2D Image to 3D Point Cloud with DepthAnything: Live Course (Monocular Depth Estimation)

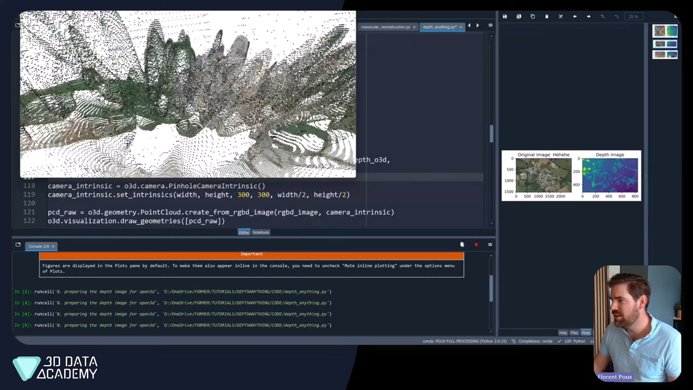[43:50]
so that's the other image um that we had again you see what is interesting is that you pick up the signal that you have trees or things like this and i find that amazing because it's a single image image remember i come from um the community that use a lot
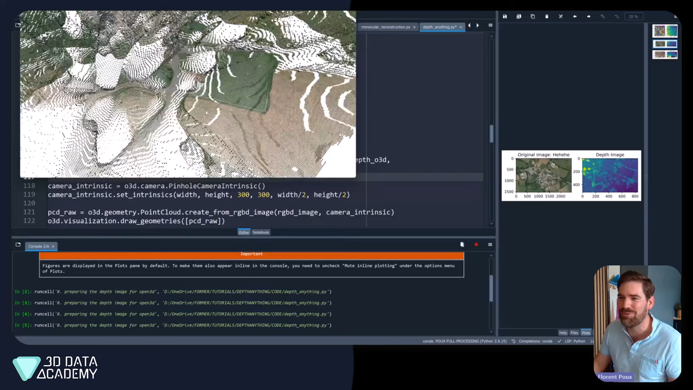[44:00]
of images so getting something like this from a single image is already super cool
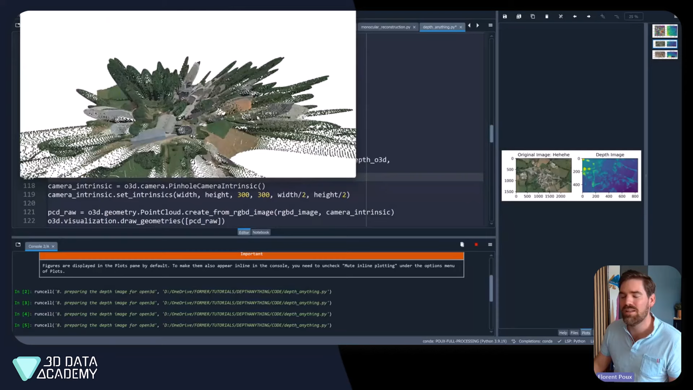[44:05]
still you have to constrain it a lot so that's uh first result you get from now and the other one what was it um
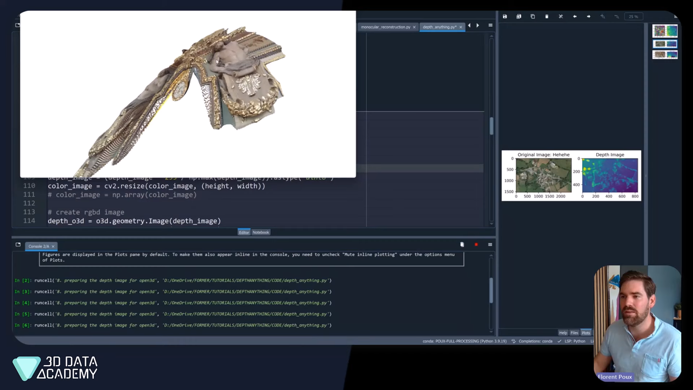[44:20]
there is a restaurant in toulouse that's called the b-band where you have nice things uh artistic there was just a picture i took and i mean i have the the laser scan
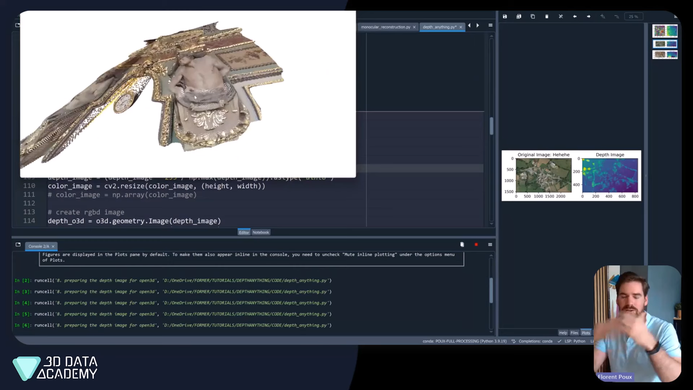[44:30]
of all the place so i could do um a deviation analysis but you already see here that you have something super wrapped because of the projection center so i think these are the
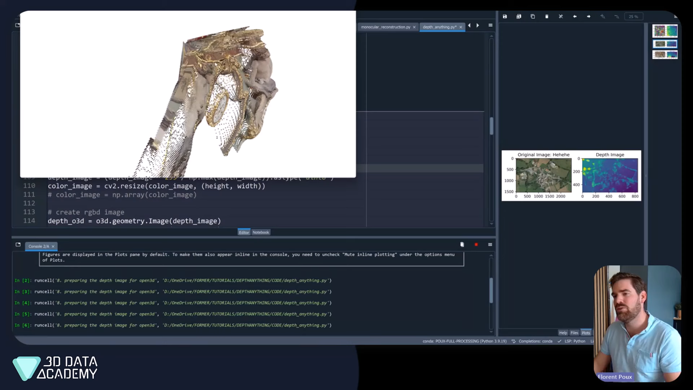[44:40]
two things to take into consideration having something much more constrained on the transformer transformation side of things and constrained in terms of matrix estimation doing that i think you you will be able to use this depth image for a lot of things especially to speed up any sfm workflow or dense matching algorithm that right now uh functions
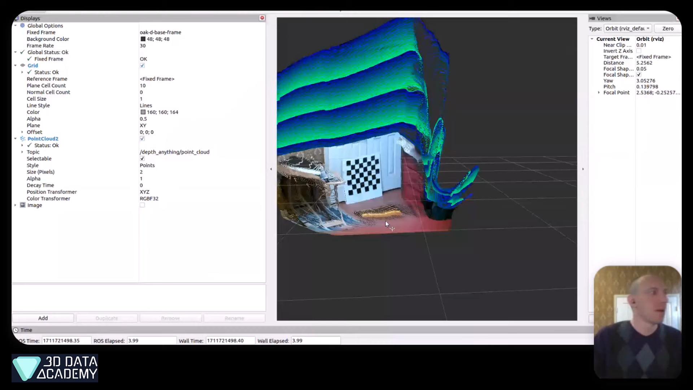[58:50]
my room let's get a better view with this camera
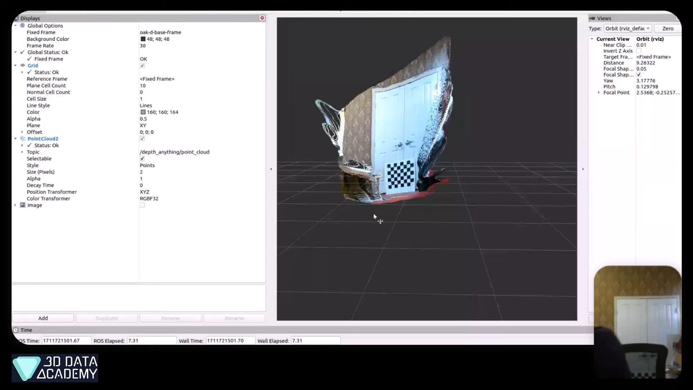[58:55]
and because i wanted to get the mirror in there to kind of show you guys what mirrors do
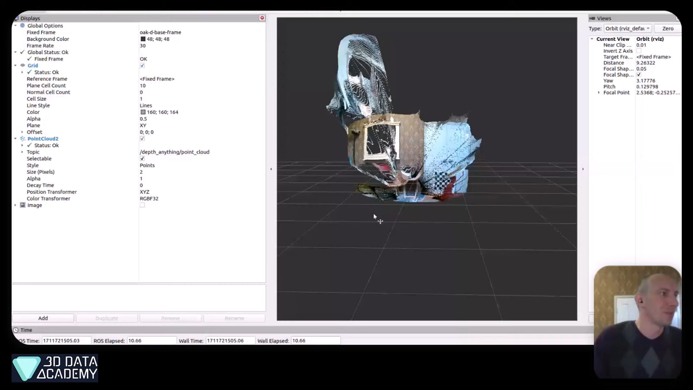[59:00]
so that is what mirrors do um in here but
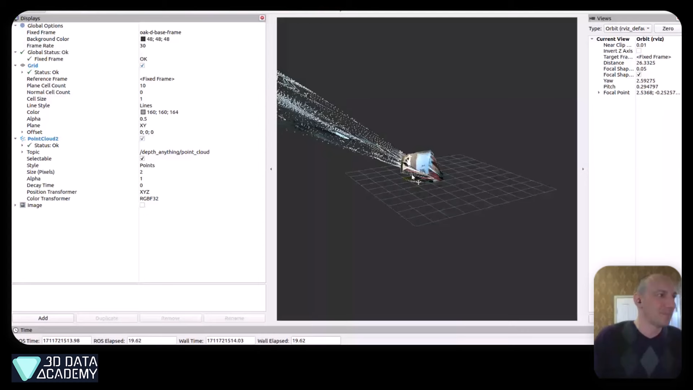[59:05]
if we get a nice point of view before i'm at so uh we asked uh
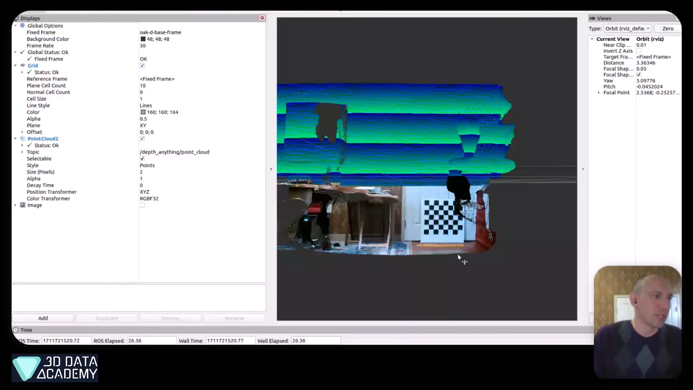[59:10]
what sort of tests i did i actually i actually have a uh yardstick here um and as we
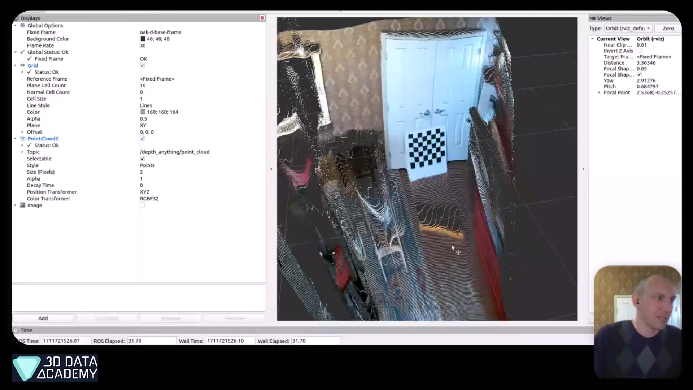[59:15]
see it's it's a little wobbly not too wobbly uh but i don't currently have
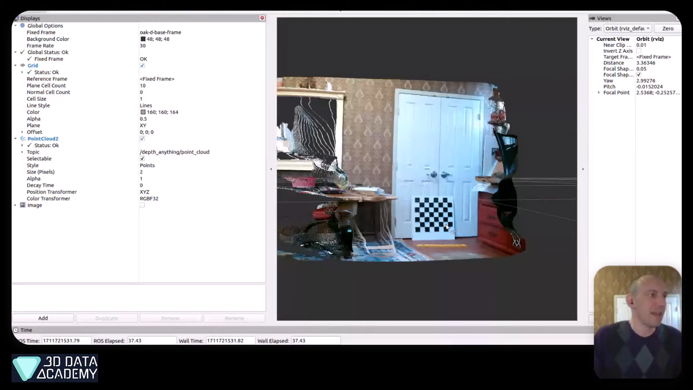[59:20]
a uh actual measurement uh sort of what florent uh talked about i have some plans um to uh actually turn the lidar on and uh then compare them but not just compare them perhaps uh do some uh convergence uh where i uh do some iterative closest points some icp to actually get the parameters for depth anything uh to get that scale value and the intrinsics to actually pop properly
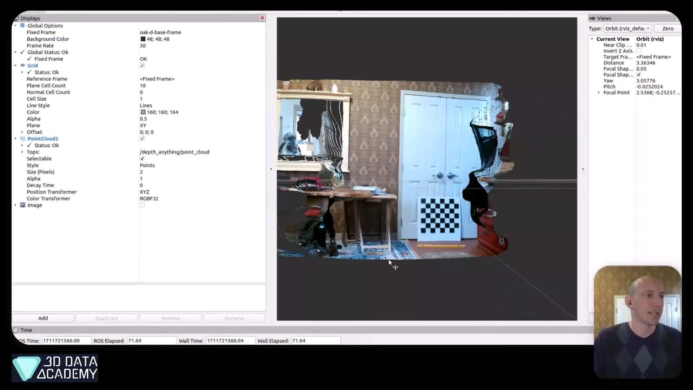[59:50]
uh project it uh to the real world we'll see if i get that up and running um but
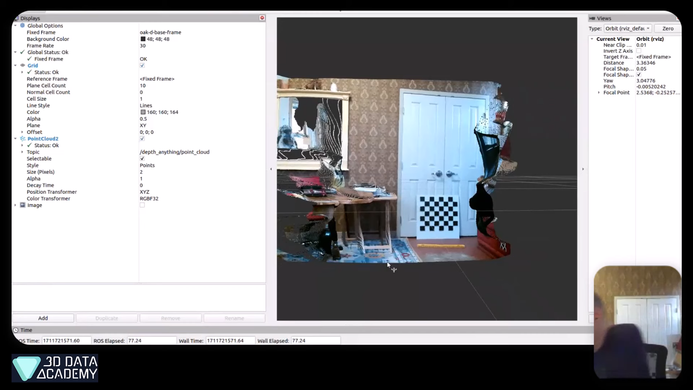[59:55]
anyways yeah so this is actually running uh i wouldn't call it quite robotics real time um in that uh it's it's running at about three hertz um but it is it is this is running in real time um
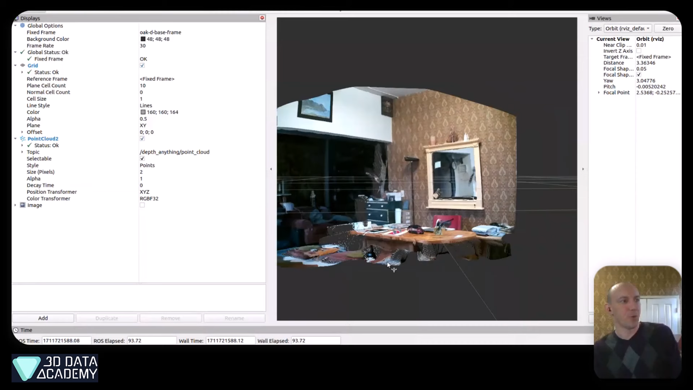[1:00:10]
robotics real time uh anything less than 10 hertz i wouldn't put on a self-driving car um but uh yeah uh
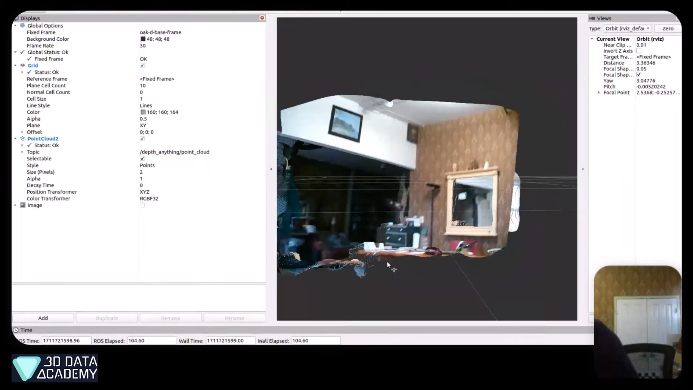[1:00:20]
so this this is a technology that is well suited uh
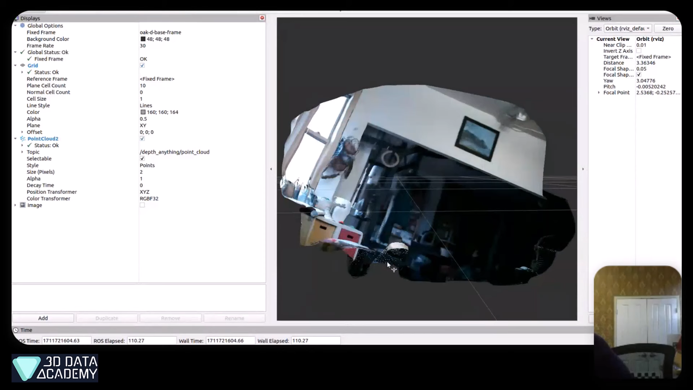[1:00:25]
to that um once again all python code of course uh writing
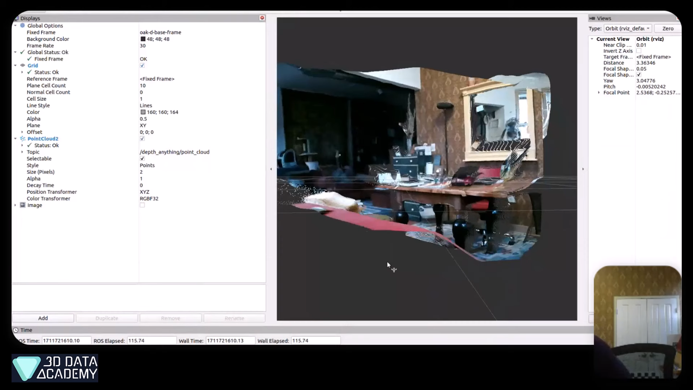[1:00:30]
rewriting a lot of different c plus plus would speed it up a little bit um
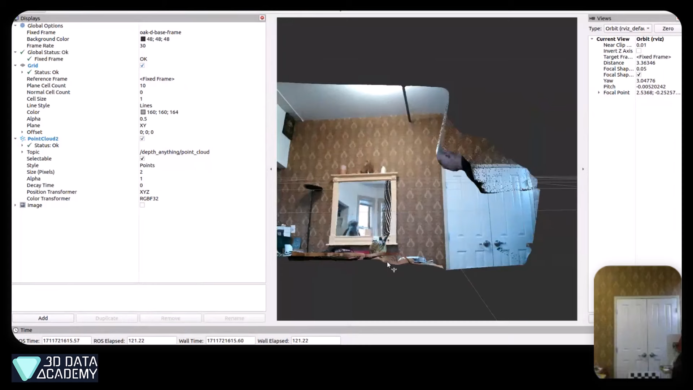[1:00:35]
but also uh perhaps delving into some cuda code could also uh speed it up quite a bit so
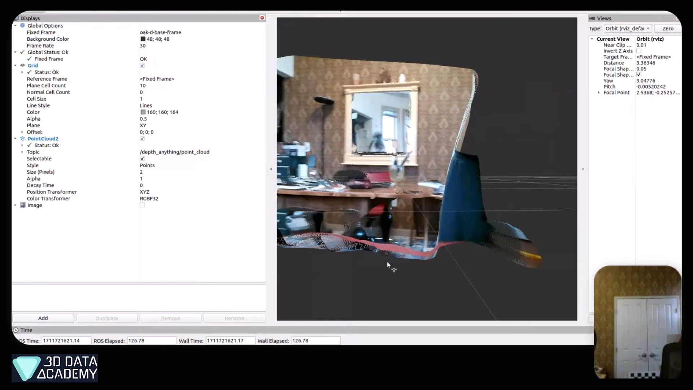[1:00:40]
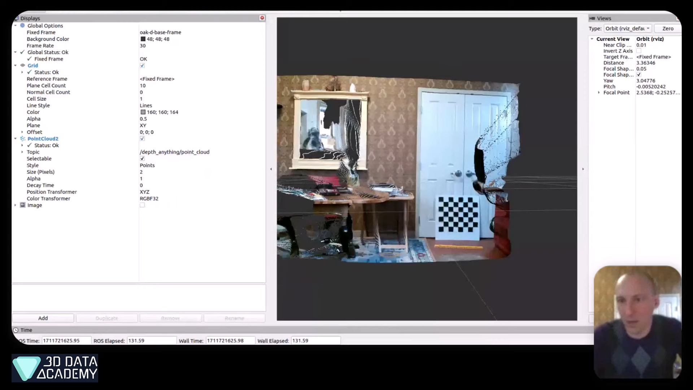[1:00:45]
anyways uh yeah thank you all if there's any more questions i i'm not in no rush so i can stick around for a bit um but yeah yeah thanks a lot gator no this is awesome it showcases exactly how powerful this is